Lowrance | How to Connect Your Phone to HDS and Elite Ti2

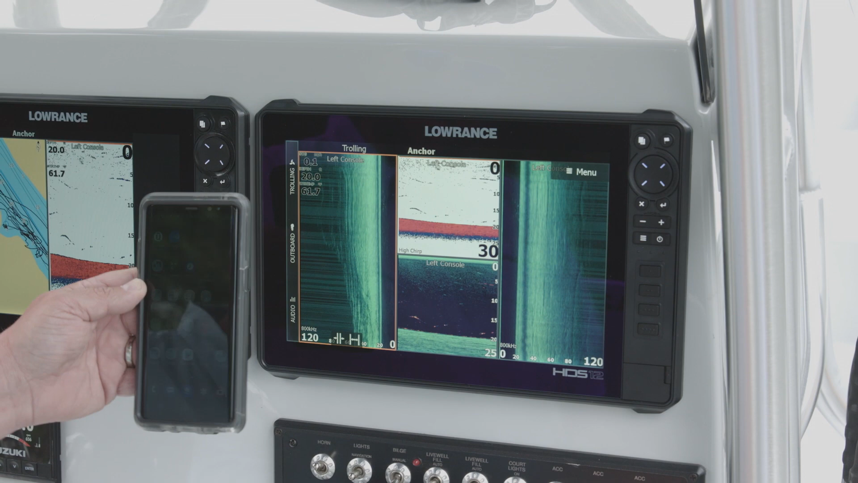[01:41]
Live unit so that my messages and phone calls and stuff like that pop up on the screen. So how we do that is we're going to start off by pressing the Pages button on our HDS Live unit.
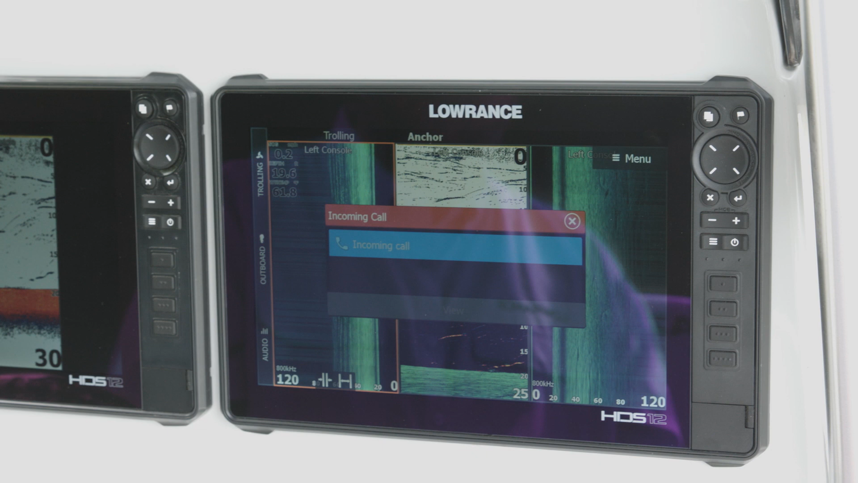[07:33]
It tells me I have an incoming call and it tells me who it's from so I can decide whether or not I want to answer that. To answer that, I'm going to have to get my phone out, but I'm just going to decline that call right now because I'm a little busy fishing.
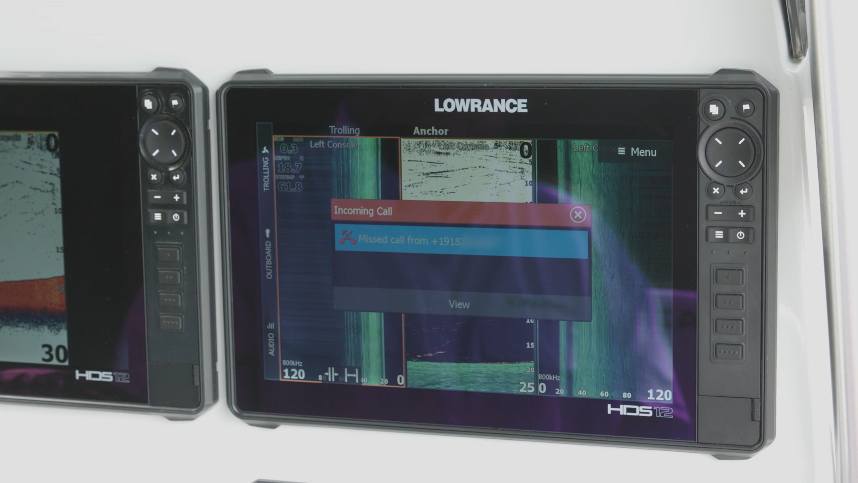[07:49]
So then you just hit X on the screen. It goes back to your normal screen and you're ready to continue. So if I get another text message or I get a phone call, it's going to pop up on my screen. Again, with the iPhones, you cannot respond to those messages directly from the unit. You'll have to get your phone back out to send a text message back to the person or to answer the phone call.
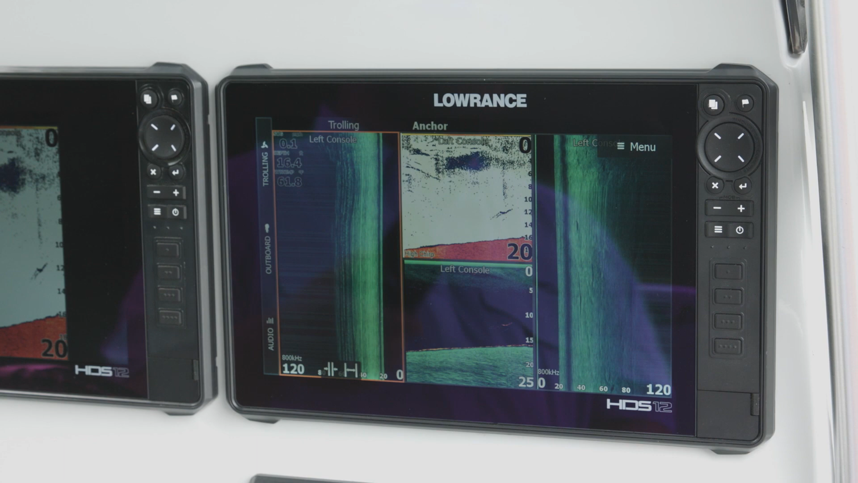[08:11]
And with the Android, you can respond from the unit to the text message, but you will have to get your phone out to answer the phone call or make a phone call.